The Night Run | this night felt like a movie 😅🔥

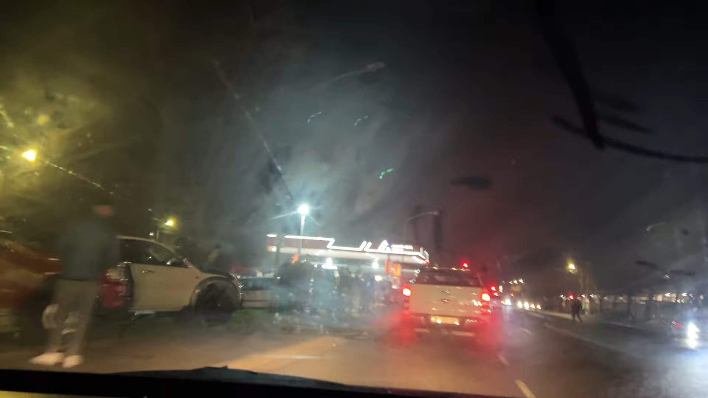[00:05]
dirty window, but you can see it's super full.
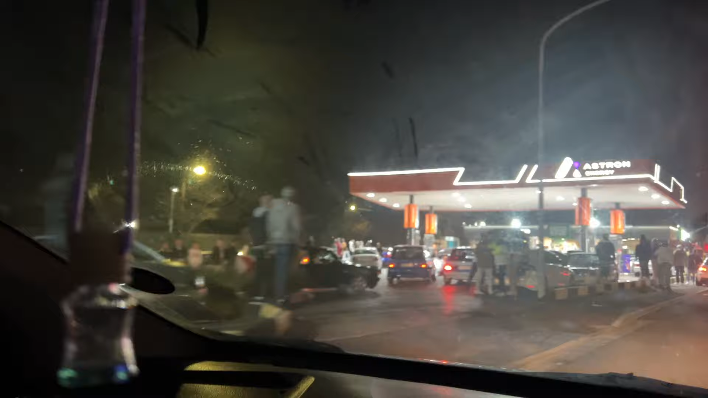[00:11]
Oh, you crazy, bruh. Super full. People leave us parking in the road. I'm gonna go check if he's parking on the... Oh, yes, bro.
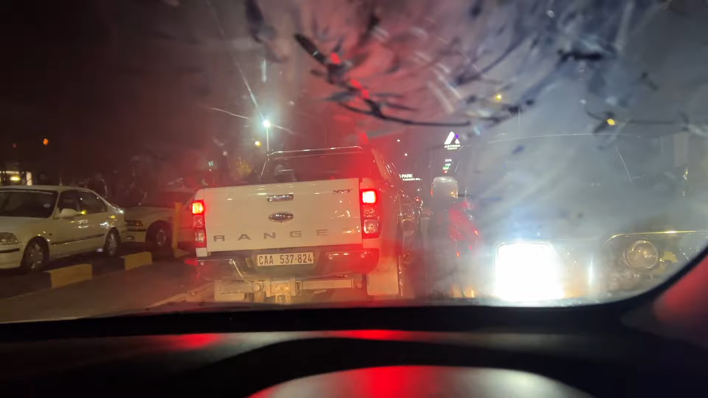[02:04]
Still driving. Still traffic here. Fully booked. Yo, I don't know where I'm even gonna park. I'm probably gonna have to park on the side of the road. People's about parking on the circle, baby.
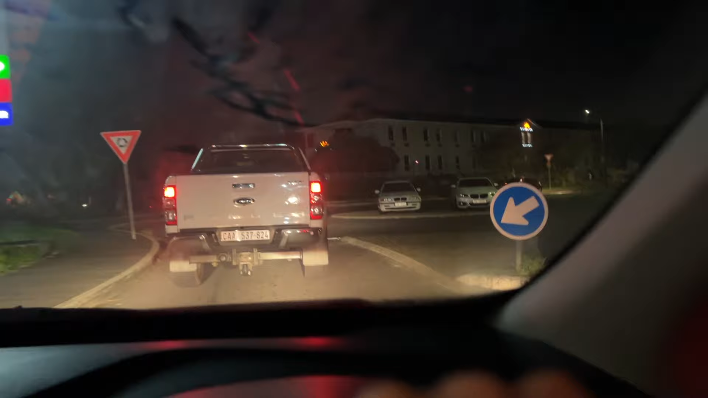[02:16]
Bro. You park on the circle. Anyway, I'm probably gonna park in one of those roads here.
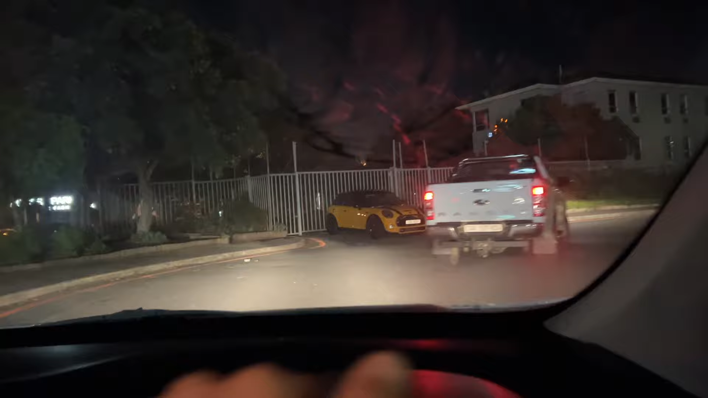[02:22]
Yo, super dodgy, but people's about park on the circle, my bro. Look at the spots of the park.